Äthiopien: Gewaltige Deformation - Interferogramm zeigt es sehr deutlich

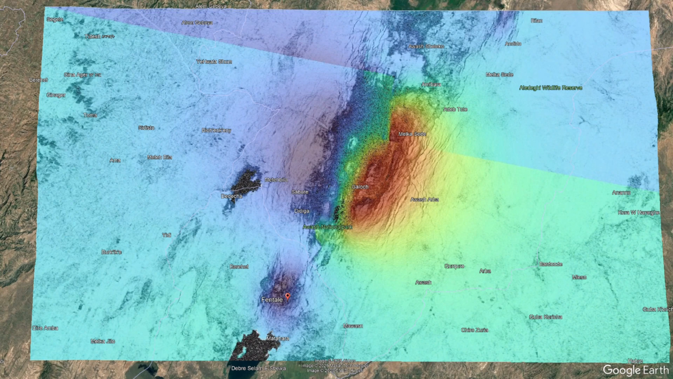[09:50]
So, und so sieht das jetzt aktuell hier aus. Und wie sich das Ganze jetzt auch anhand der Rift-Bildung, die wir jetzt hier haben, ne, dadurch,
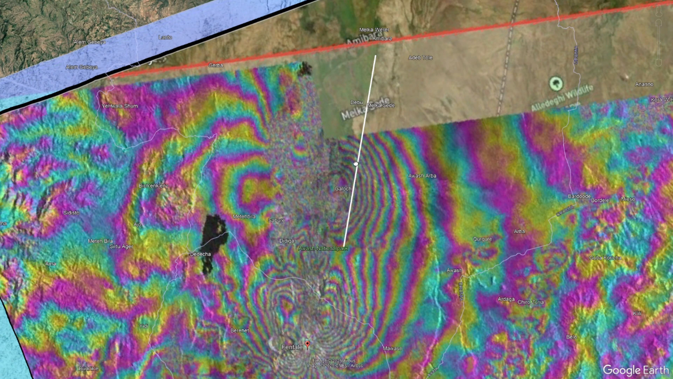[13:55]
Aber dieser Unterschied ist wirklich sehr, sehr gewaltig, ja, wodurch dieser, ja,
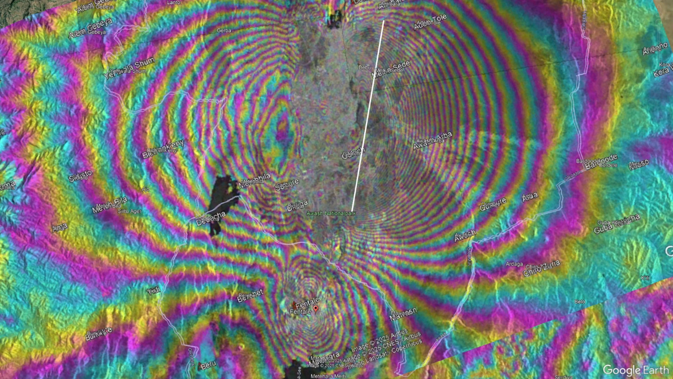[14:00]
gerade der inflationäre Teil, da wo der Boden sich so extrem hebt, jetzt auf die über 1,30 Meter, die wir jetzt dort sehr wahrscheinlich schon haben, wie das hier, dieser Unterschied einfach ist.
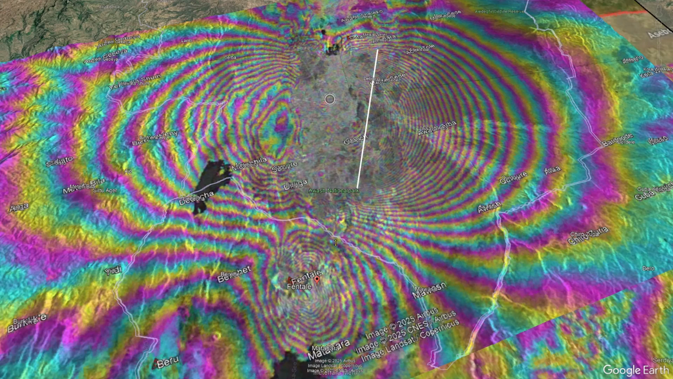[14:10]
Das ist gewaltig. Und das auch innerhalb dieser nur wenigen Wochen, ja, dass sich der Boden so massiv hebt.